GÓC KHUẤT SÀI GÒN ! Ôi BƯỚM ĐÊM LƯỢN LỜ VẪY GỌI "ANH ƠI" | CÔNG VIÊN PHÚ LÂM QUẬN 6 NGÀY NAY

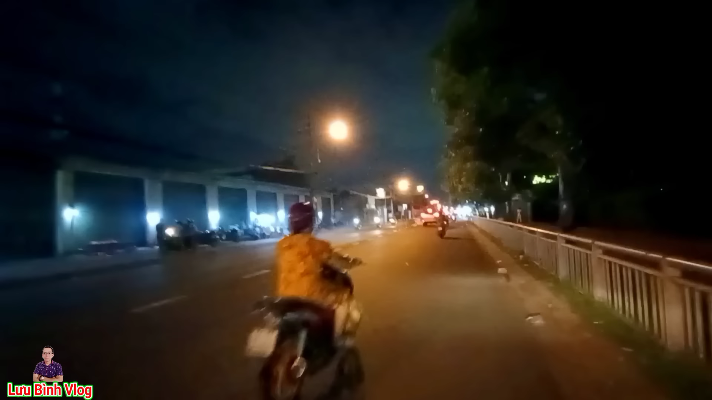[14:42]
Đó Đó Đó Các anh chị thấy là mặc đồ tươi mát Đeo khẩu trang Không thấy mặc mũi ở đâu hết Bên kia là cái đồ Bán đồ ăn tối Các anh chị Đó Bên đây nữa nè Các anh chị Bên đây nữa nè
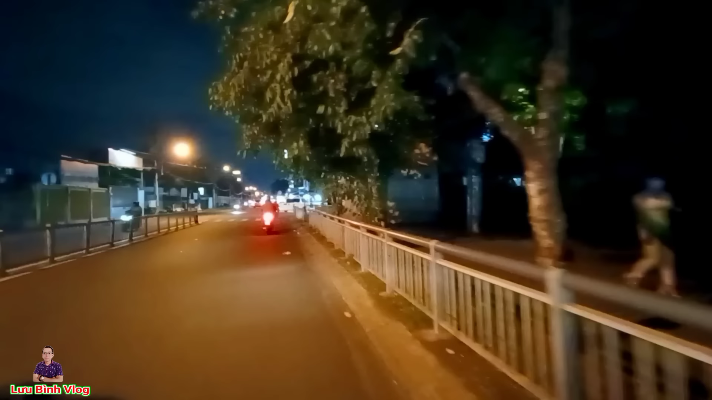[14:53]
Đó Các anh chị thấy Đi ngay cái công quyên này nhiều lắm Giờ hôm nay là ít rồi đó Các anh chị Chứ Bình đi mấy ngày trước Rất là đông Nhiều lắm Đây là ngay cái khu vực Bên tay phải Măng hình Các anh chị là bán
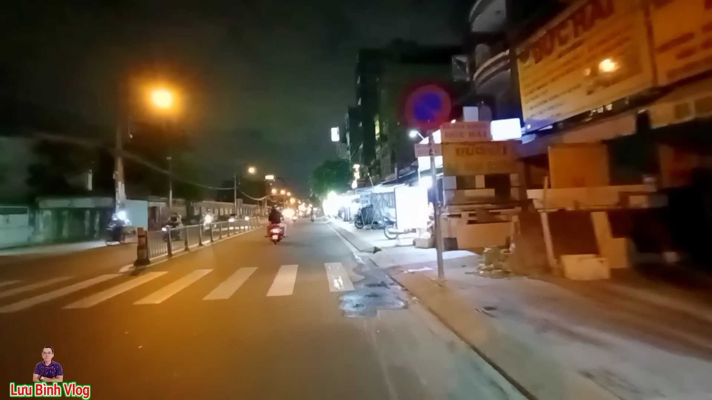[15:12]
Quần áo Mai sẵn Bán cho công nhân lao động đó Các anh chị Ngay cái khu công nghiệp tăng tạo
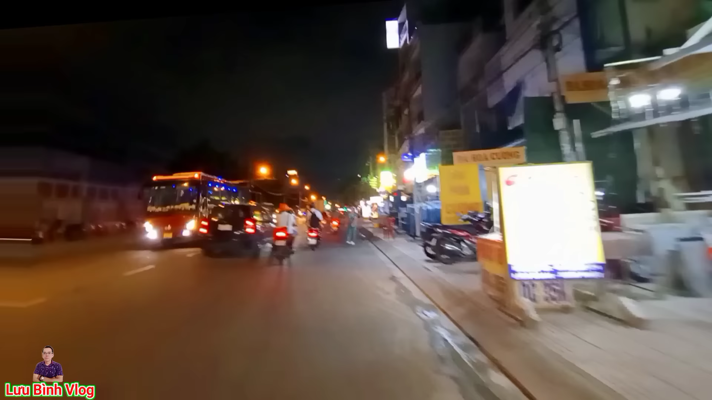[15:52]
Giờ là bán gì cũng ế Các anh chị Quán ăn Quán nhậu Ế lắm Đặc biệt là quán nhậu
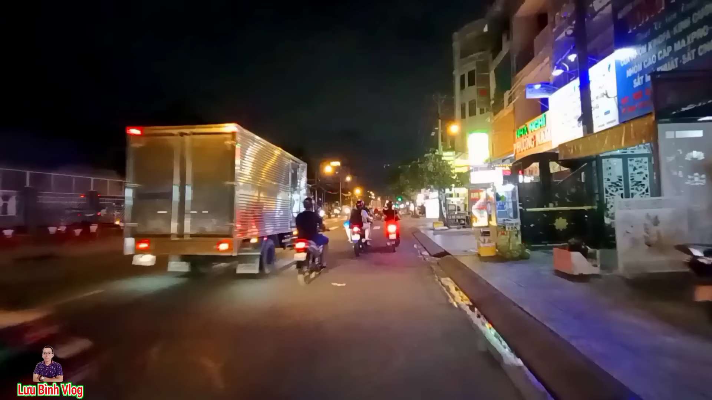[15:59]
Do là là là kiểm tra Đo nồng độ cồn Rắc quá Các anh chị Và các anh Bây giờ không dám nhậu Quán nhậu Đóng Đóng cửa Nhiều lắm Chúng ta đi thẳng cái đường này là chúng ta sẽ đi ra ngay cái ngã tư cây da xà Các anh chị Bên tay phải ngay cái đoạn đường này thì bán quán ăn quán nhậu nhiều Các anh chị thấy rất là vắng
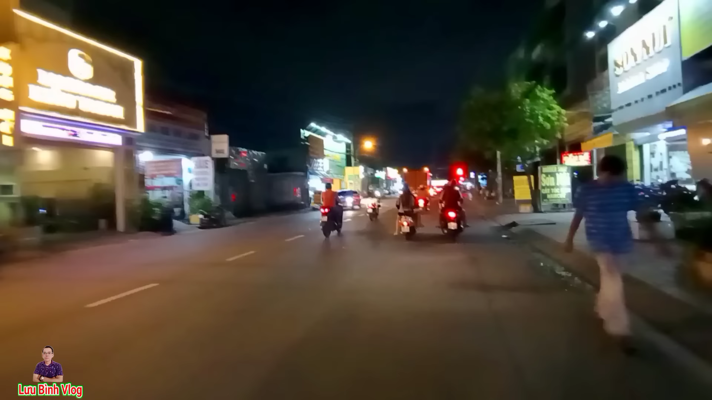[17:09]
Trên đoạn đường này thì quán ăn quán nhậu Bên trái là cái gì ở đây À bách hoa xanh
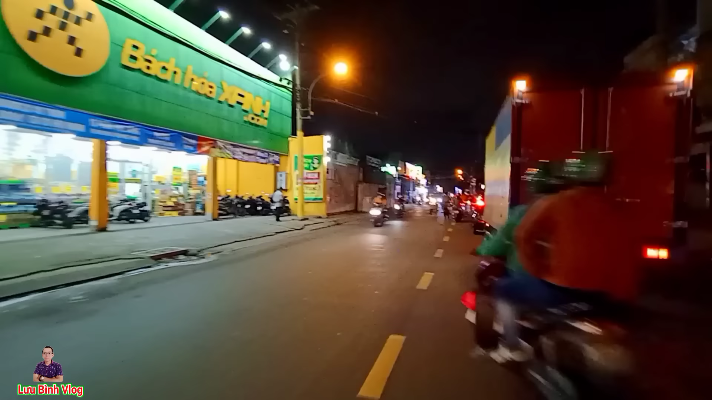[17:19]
Bách hoa xanh của thế giới di động Các anh chị Đóng cửa cũng nhiều
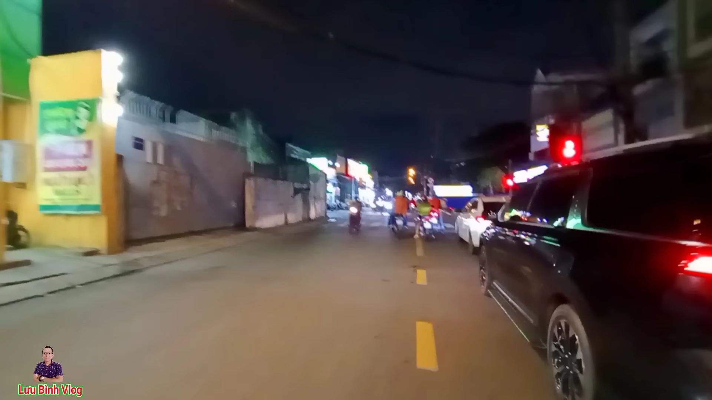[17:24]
Hồi cuối năm ngoái là đóng cũng hơn 200 cái chi nhánh Do là kinh doanh Các chi nhánh là kinh doanh không có hiệu quả Đây là ngay cái Bên trái là cái đoạn đường Cái con đường Đi vào cái khu tên lửa Khu tên lửa Cái hướng này chúng ta sẽ đi thẳng ra Là chúng ta sẽ tới ngay cái ngã tư Cây da xà Mình sẽ đi vòng Vòng vào cái con đường bà hôm nha Cánh chị Mình ghé mình thăm chợ đêm Phú Lâm
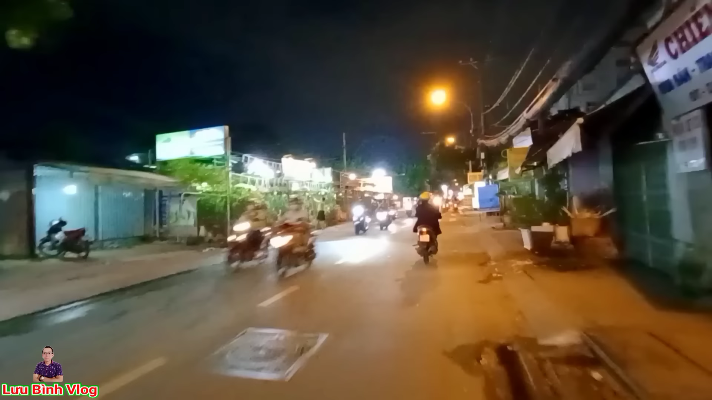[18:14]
Quán ốc Đó quán tanh nè Hay lắm là được 1 bàn 2 bàn Bên trái đây là ngay chỗ bán cây kiển
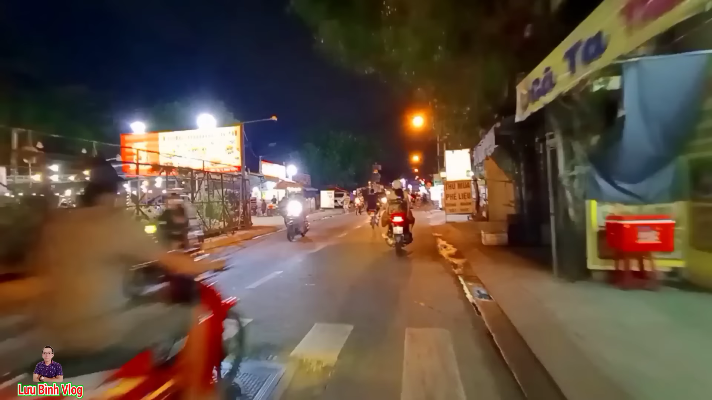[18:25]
Cái con đường này tương lai là cũng mở rộng Cái con đường này nếu mà đi thẳng hết đường Là sẽ ra ngay cái con đường Phan Anh Ra ngã tư 4 xã Đó bên đây quyền cái quán rất là lớn
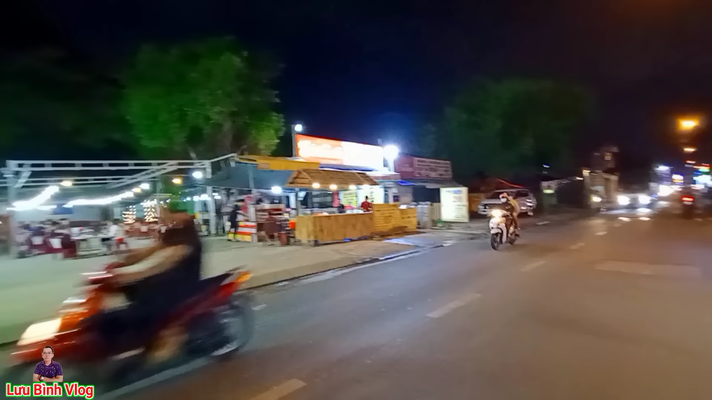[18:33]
Cái anh chị thấy bên trong có 1 bàn 2 bàn
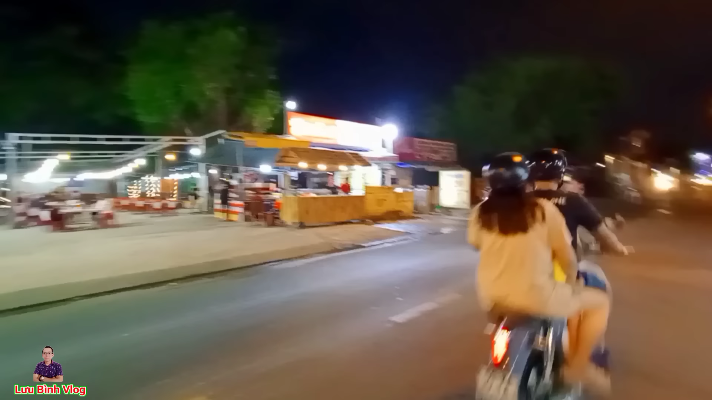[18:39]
Quán rất là rộng mà chỉ có 1 bàn 2 bàn Đi thẳng ra hết đường Là ra ngay cái đường Phan Anh Rồi ra ngã tư 4 xã Cánh chị Về Bình Hưng Hòa đó Nghĩa địa Bình Hưng Hòa Đó ngay cái đoạn này Cánh chị thấy là bán quán ăn rất là nhiều Ngày xưa dễ gì vô đây Cánh chị vắng lắm Hoàng vu Không dám đi nữa Cánh chị nói tến
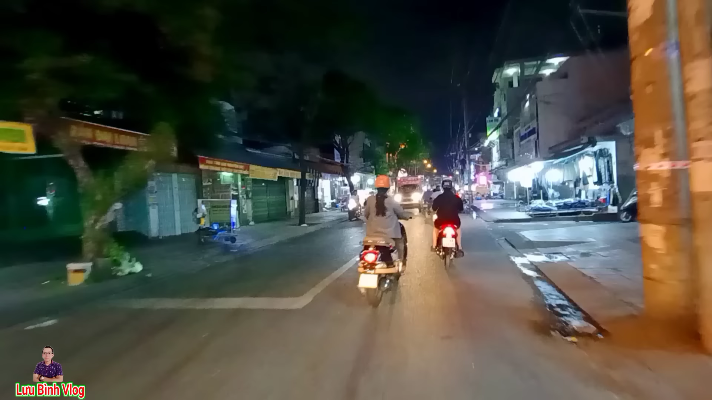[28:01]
nó bán quần áo ở lại một ngày cái đồn đường này cũng bán quần áo Ừ cái lại bán cua tôm cua cũng rất là nhiều ở cửa hàng tiện lợi tiện ít Cánh chị thấy giờ mở ra rất là nhiều đến chị ở đây đang cạnh tranh trực tiếp với những cái ngôi chợ truyền thống ở Sài Gòn